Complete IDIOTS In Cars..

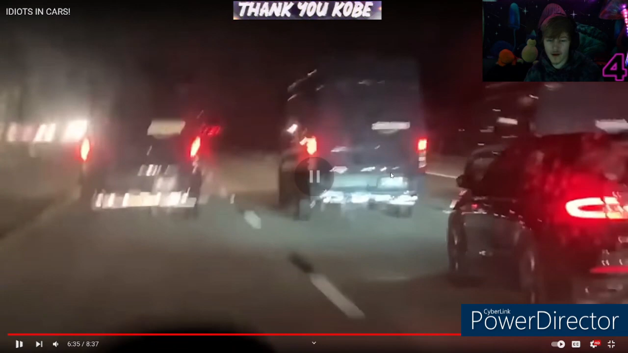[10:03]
Wait, what? They're digitally speed limited? That's horrifying. I don't like that at all. Why the fuck, like, they should have something, or just maybe have the guys be qualified, and like, hey, don't fucking break the law. Like, add in, like, what do you mean, speed limit? What the fuck? When both of your vans are digitally speed limited to the same speed.